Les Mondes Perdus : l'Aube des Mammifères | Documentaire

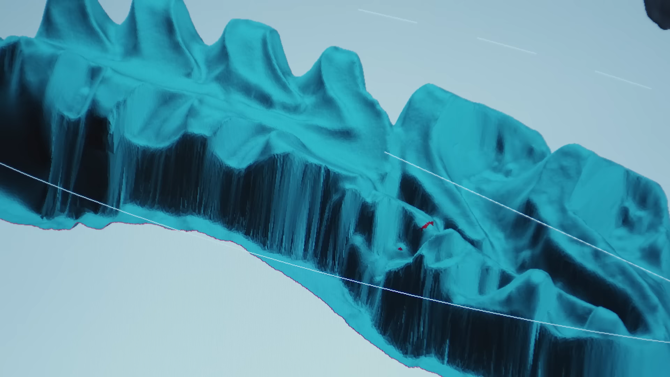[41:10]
C'est là que Gregory Wilson analyse avec des technologies de pointe celles des multituberculés, des mammifères disparus il y a 34 millions d'années.